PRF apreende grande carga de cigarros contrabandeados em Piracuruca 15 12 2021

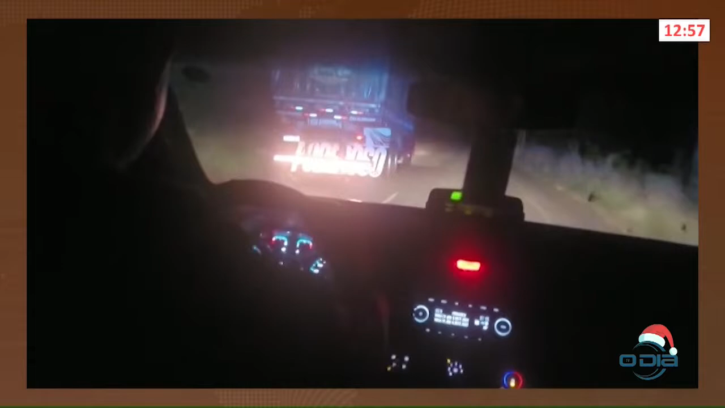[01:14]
nesse momento imagens Do acompanhamento tático aí dos policiais rodoviários federais